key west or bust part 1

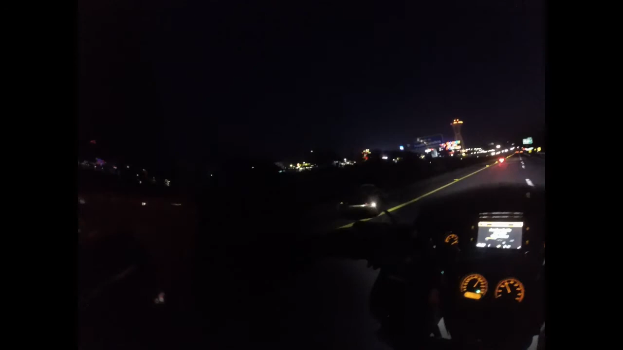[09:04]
They sell fireworks, they got a hotel, they got just all this stuff. Probably need to stop by there.
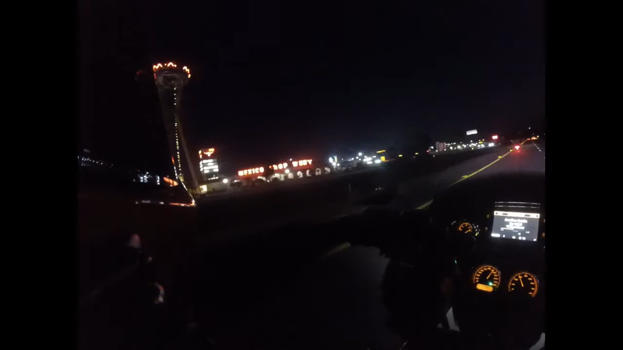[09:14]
It's been a long time. I don't know how much you guys can see of that, but it's definitely gotten bigger, and it's just this crazy little, like, I don't know, roadside attraction. You don't see stuff like that anymore. And a funny story about the Waffle House across the street is last year we rode down to Myrtle Beach in the fall, and it was pretty much, it was like we rode through a tropical storm.